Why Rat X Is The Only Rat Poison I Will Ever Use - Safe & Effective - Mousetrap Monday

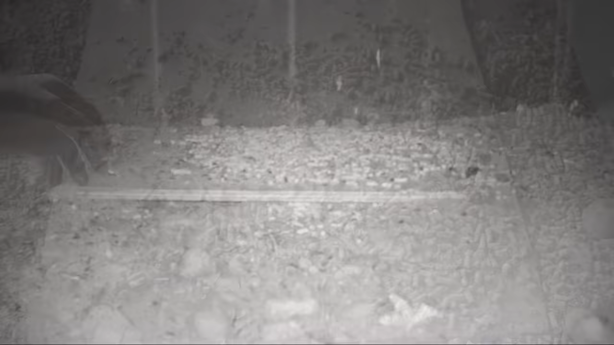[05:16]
Okay, here's a look at the dinner plate after night one. It looks like they had a feast. Almost two of the three pounds of rat bait are gone.
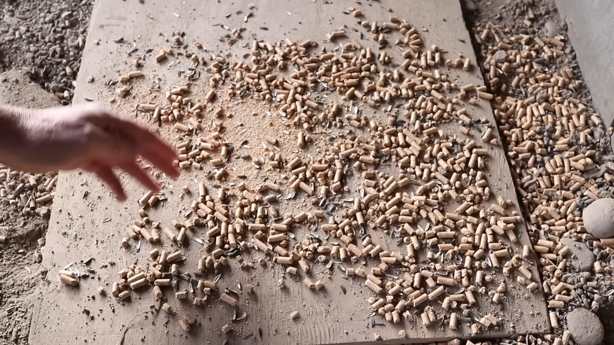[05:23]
I'm going to leave it out, see if they come back tonight and finish it off, or see if we start seeing dead rats.
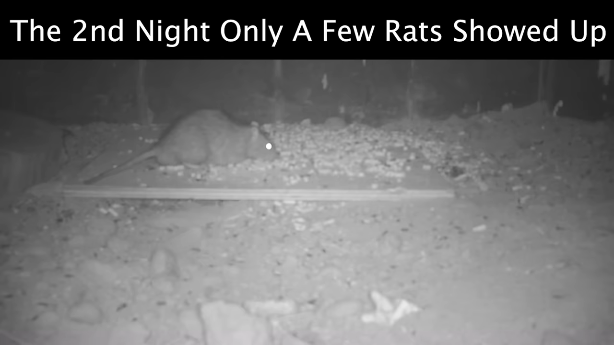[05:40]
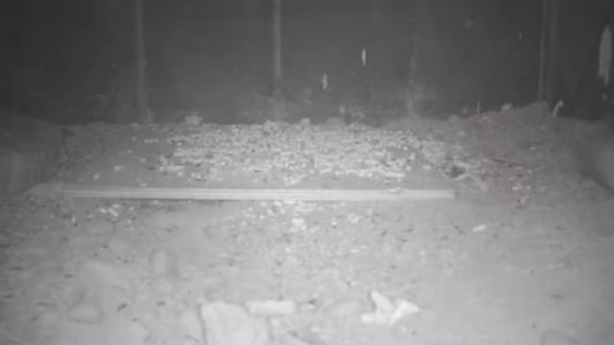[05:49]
After the second night, there's still quite a bit of bait left. Hopefully that means they all had a chance to eat a lethal dose, and if things are going well, they're starting to feel the effects of the bait.
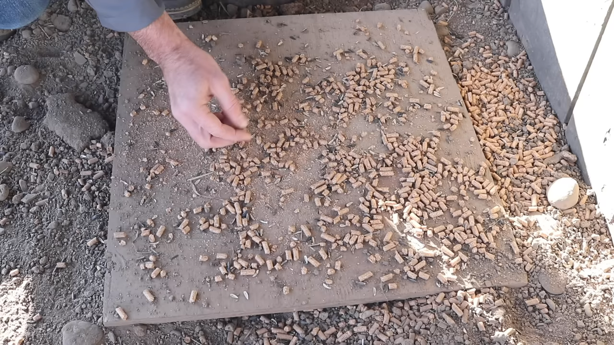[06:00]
They're down in their burrows, slipping into a coma, and dying a peaceful death. We're going to keep the trail cameras on for one more week to see if the numbers are down. We're going to look for any signs of dead rats.
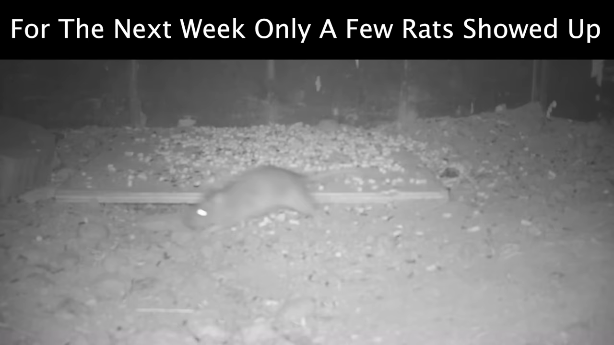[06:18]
So here's the latest update. It's been a full week since I put out the bait, and there's still some left.